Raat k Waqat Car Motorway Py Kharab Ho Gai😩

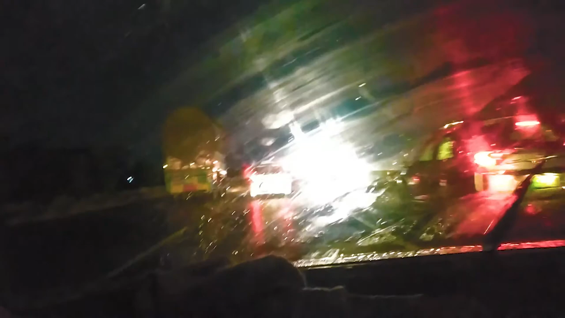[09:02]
So Lahore is coming, there is a lot of rain, so it will look at you. The trees are also hiding, and the trees are falling.